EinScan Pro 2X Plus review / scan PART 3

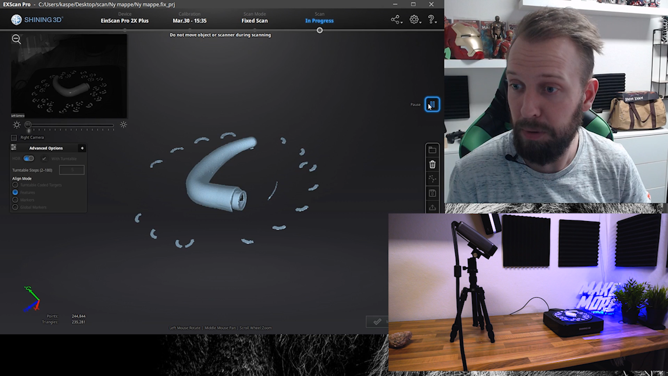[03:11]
And it's so fast. Oh my god god. I need to scan everything. Oh it's so damn fast.
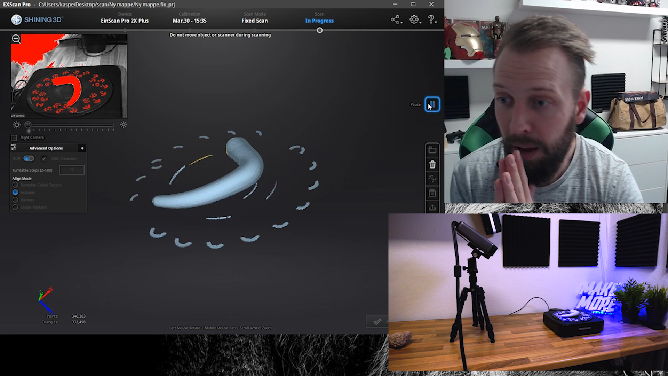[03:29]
Okay. So there's a little bit of a problem in this store handle. The printer needs or the scanner needs something it can see. That's gonna make it out. You know when you see your hand. You know it's the left one. I'm probably getting this wrong. But you know it's the left one because your thumb and stuff like that. But the scanner needs the same thing.
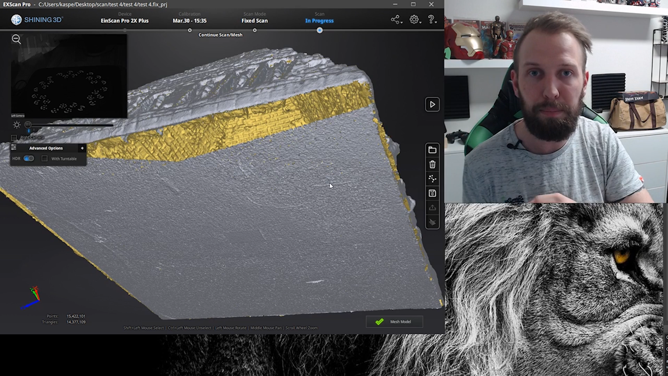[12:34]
This one is so much better. When you're going around.